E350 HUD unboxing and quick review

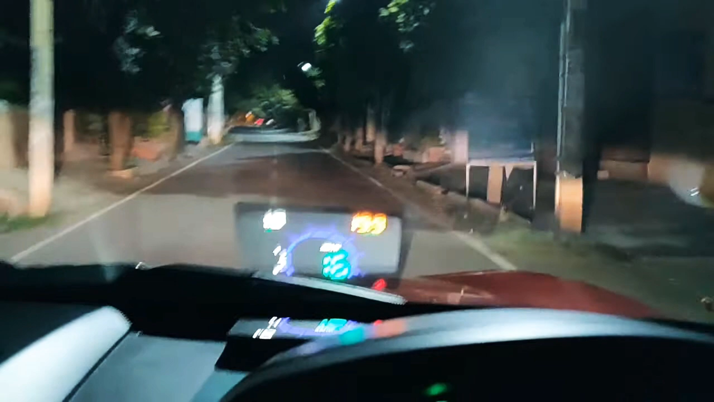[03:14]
all right so i have installed the device in the car and i've just taken it out for a spin for xcv this film that they gave turned out to be smaller so rather than horizontal i had to install the film vertical to cover the entire
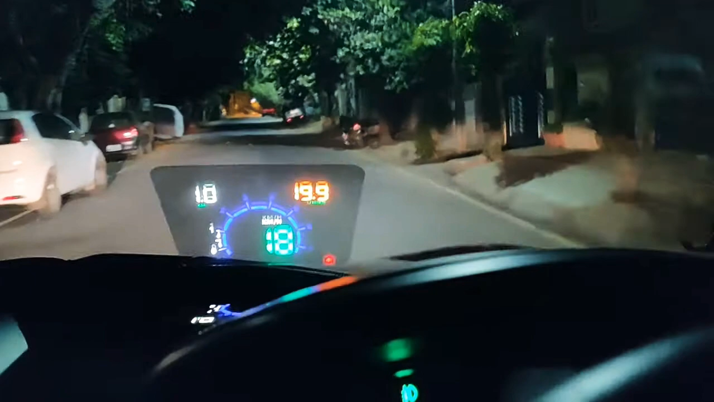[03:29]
screen otherwise the numbers were coming off the screen maybe a little bit little bigger film was needed to cover the entire dash view now it may not be looking very clear in the camera but the no this is very clear the numbers are looking single the left number is the distance so shows 1.1 kilometer i have driven the right number is the
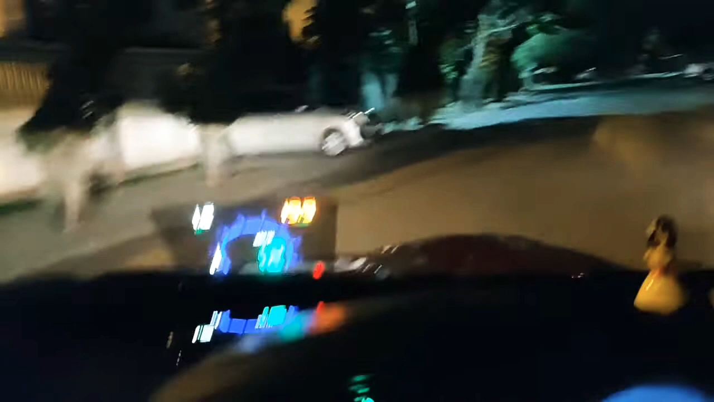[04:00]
is the fuel consumption so it says 19.9 liter i need for thousand a hundred kilometers so that number is totally off
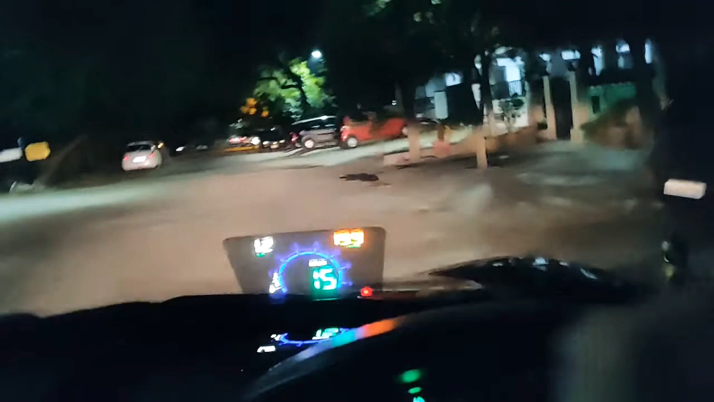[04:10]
is wrong the speedometer and the rpm numbers are fine
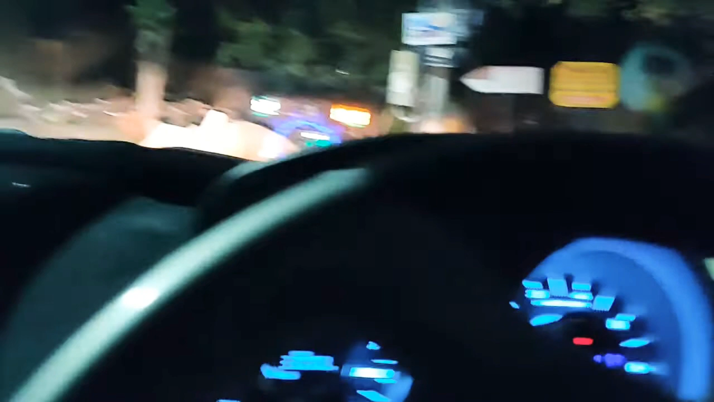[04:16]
okay so yeah it'll happen
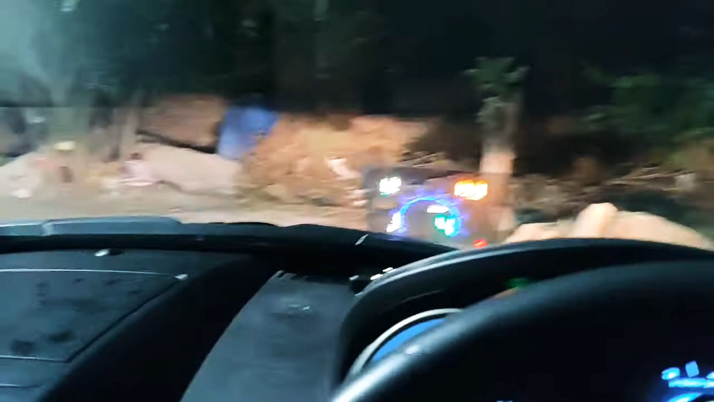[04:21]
so yeah i think uh it's it's doing what it's supposed to be doing it's meeting my expectations so far i just went
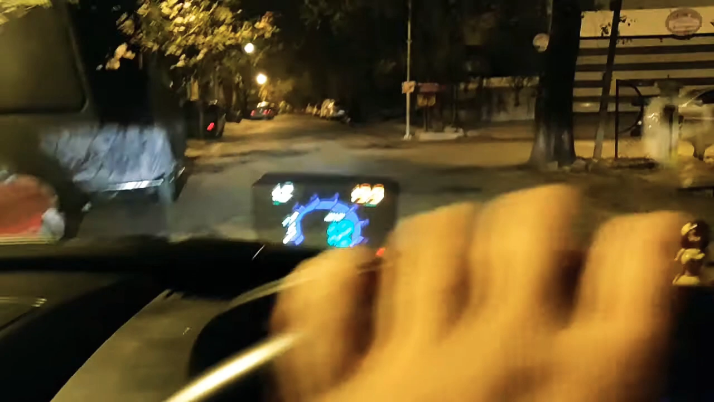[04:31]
just took it out for a quick little spin um and so far so good now i have put it in such a manner that the the device is
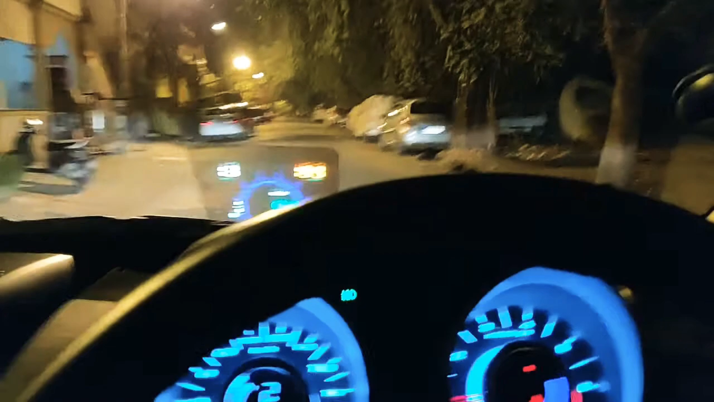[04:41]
not visible to me and all i can see is is the is that is the speedometer and rpm straight in my field of view it may not be looking very clearly if you try to look it from here like this is the passenger seat view so it's definitely not that great um in my opinion the film definitely was was needed
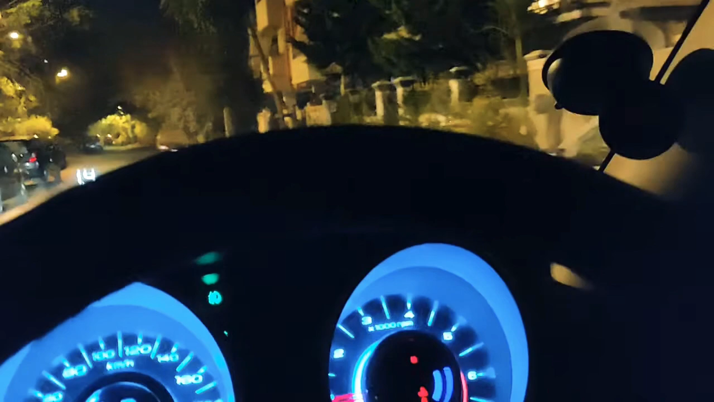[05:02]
bigger than what it is right now this film is way too small and uh is is not good enough we we just can't you know use this film properly enough what i'm gonna do i'm just gonna get down now from the car quickly and show you how it looks from the outside so let me
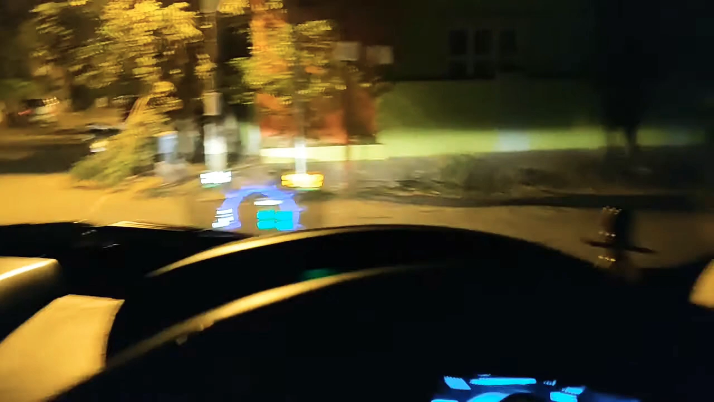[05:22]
stop somewhere here ah yeah this is a good place for me to stop i'll just
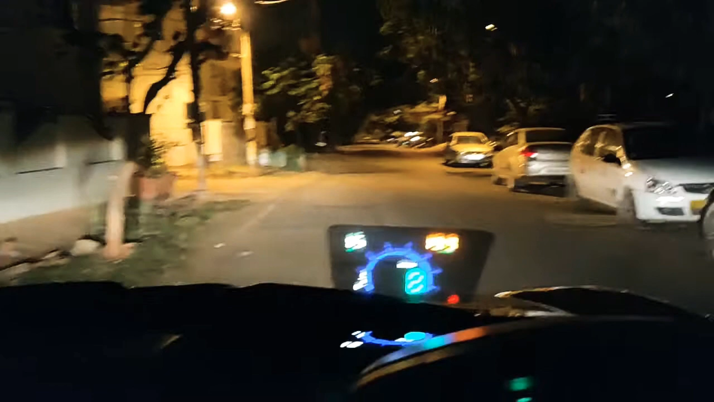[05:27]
stop and um okay it's gone to zero so that's good let me just go out and uh show you the speed from
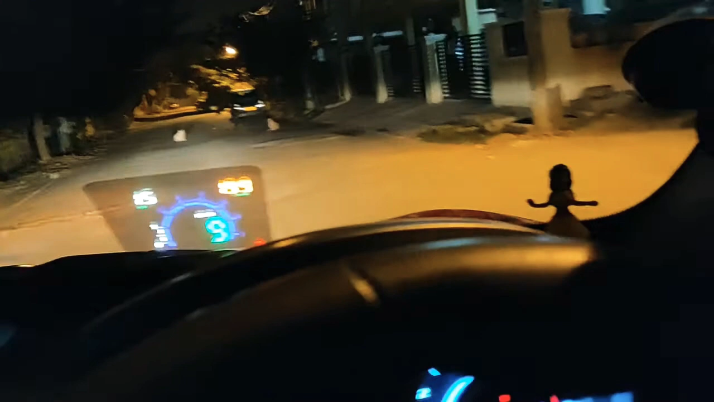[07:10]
i mentioned the film is a little too short to wear your seat belt for a safe drive let me wear my seat belt to wear your seat belt for a safe drive there you go so yeah that's that's about it um like i mentioned the top right corner uh display is a little off it does not show uh it does not show